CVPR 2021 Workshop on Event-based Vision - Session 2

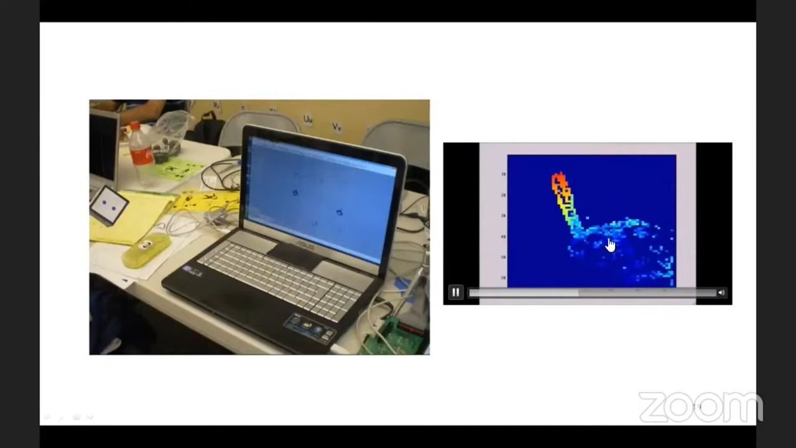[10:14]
and we could do stereo vision and recognize and compute the depth, no, of the events after matching and so on.